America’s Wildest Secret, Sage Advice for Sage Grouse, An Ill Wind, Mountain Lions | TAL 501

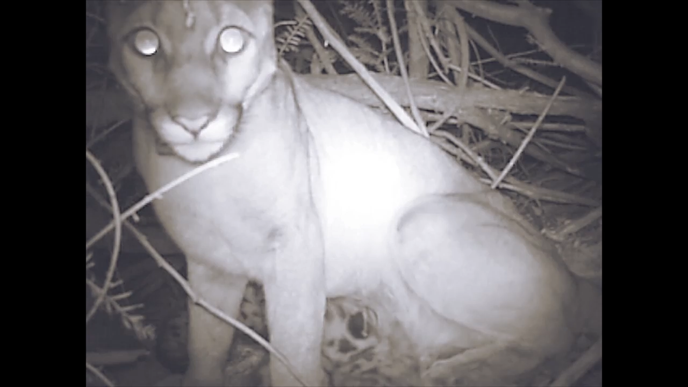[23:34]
Here is our more recent prototype, so you'll notice they're getting smaller.